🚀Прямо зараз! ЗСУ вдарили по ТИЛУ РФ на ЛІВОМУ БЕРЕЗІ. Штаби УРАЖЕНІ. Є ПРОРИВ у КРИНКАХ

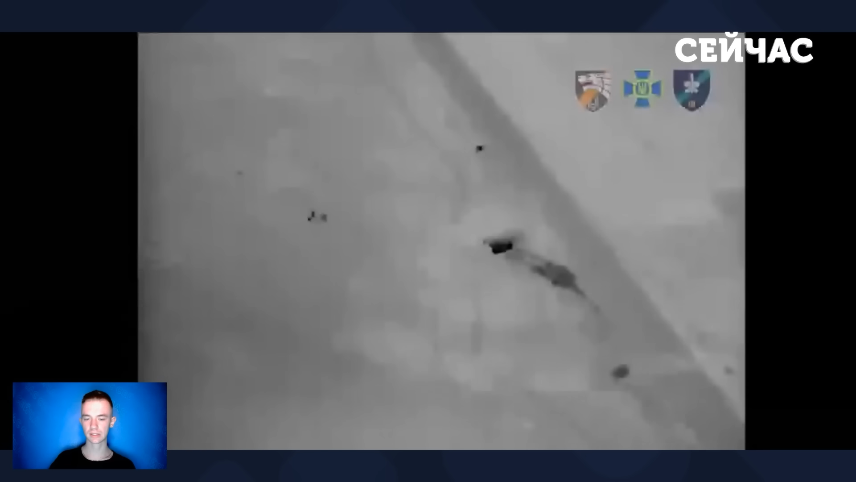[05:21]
Зокрема, біля населеного пункту Козачі лагері воїни ССО у взаємодії з бійцями СБУ виявили та ударними дронами знищили російську вогнеметну систему ТОС-1А «Сонцепьок». Про це військові написали у своєму телеграм-каналі.
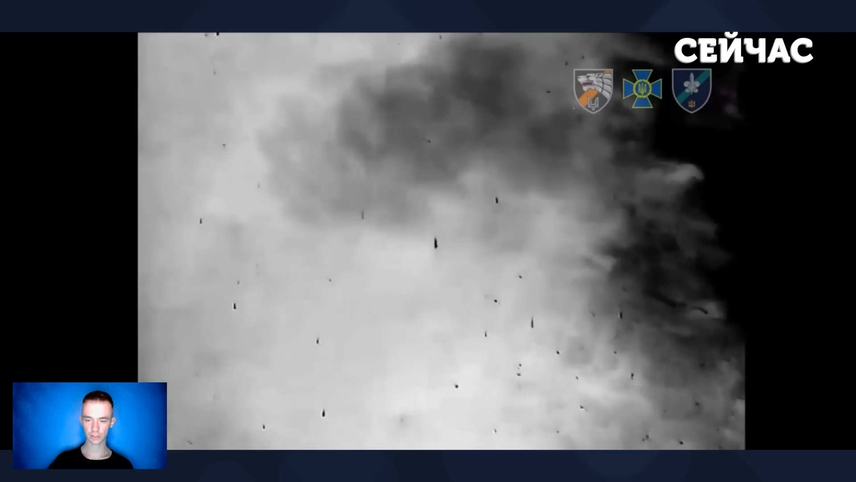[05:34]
Зазначається, що з її допомогою ворог регулярно обстрілює опозиції наших військ на плацдармі «Укринка». Як видно на цих кадрах, нічна детонація «Сонцепьока» у видовочності не поступається денній.